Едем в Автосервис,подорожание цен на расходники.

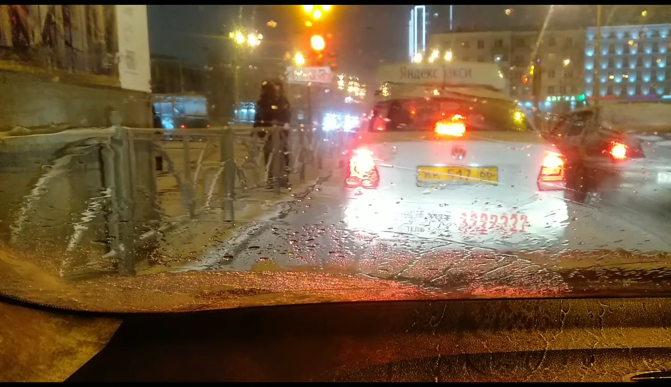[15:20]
Погода не хочет улучшаться. Снег идет. Заметая дороги. Дороги не успеваю чистить. Да и я уборочной техники, в общем-то, и не видел. Время у нас 10 часов вечера доходит. Ну и я решил крайний заказ выполнить и поехать домой. Сегодня очень бурный день. Связанный с работой и с ремонтом.